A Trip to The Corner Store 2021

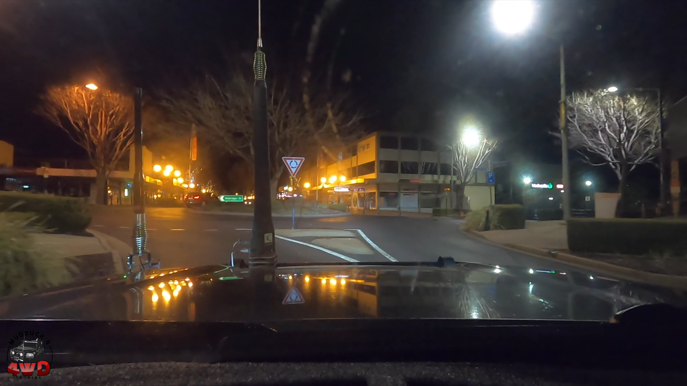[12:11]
know GoPros are not the greatest things in low light, but Dubbo's got a really pretty main street of a night, so I thought I'd give you a look at this. I haven't showed you much about Dubbo apart from the zoo, but it's just a really nice main street, just the lighting, the way the trees have got fairy lights and stuff in them, it's just really pretty.
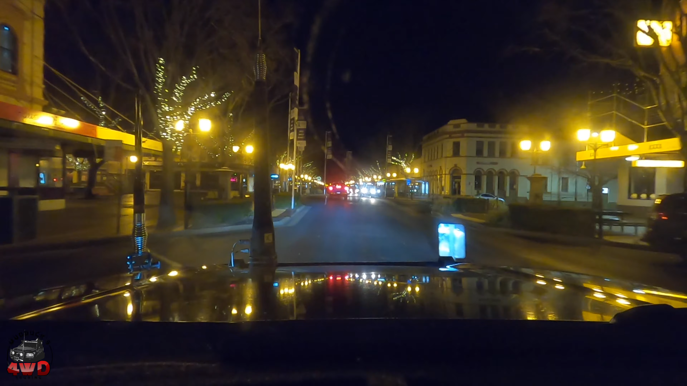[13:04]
Kind of reminds me of Tamworth a little bit. But I think Dubbo might have more of this kind of stuff. Just very pretty.